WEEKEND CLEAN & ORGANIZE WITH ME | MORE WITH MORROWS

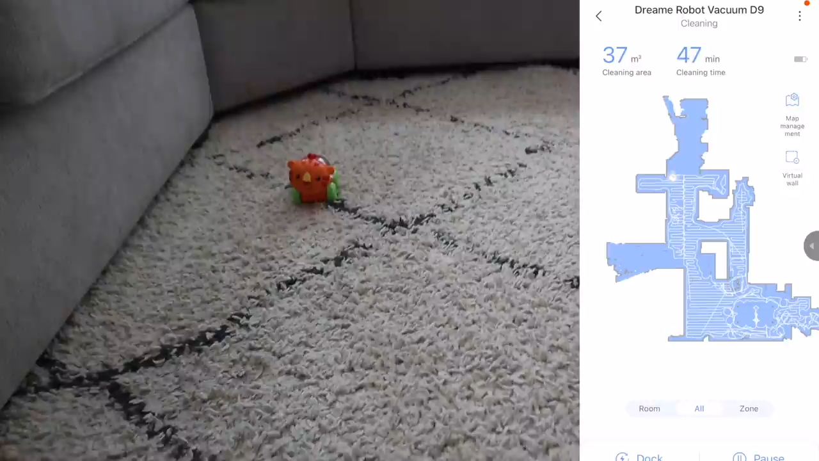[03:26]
within the app and it has multi-floor mapping so you can do no-go zones or schedule cleanings if you